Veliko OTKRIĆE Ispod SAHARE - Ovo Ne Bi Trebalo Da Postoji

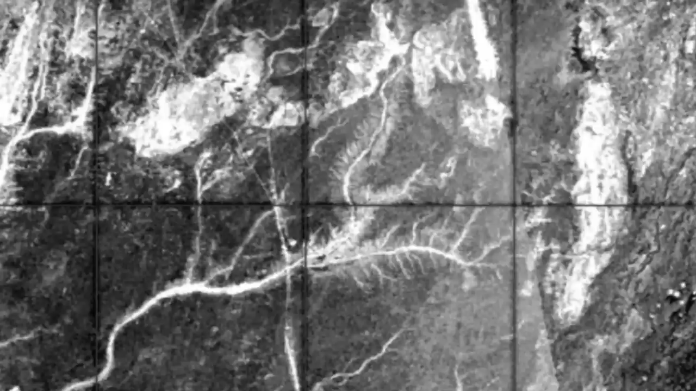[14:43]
Otkrili smo ispod zemlje pogledajte gde ispod Mauritanije baš ispod njihovog peska ogromnu rečnu mrežu nekadašnjih reka koja se proteže kilometrima duž zapadne Sahare.